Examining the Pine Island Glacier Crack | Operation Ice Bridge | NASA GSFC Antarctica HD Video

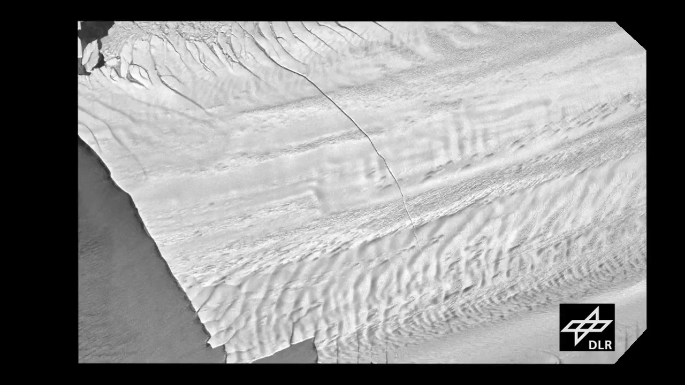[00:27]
well it's still there and that iceberg has yet to break free but the rift has grown longer much wider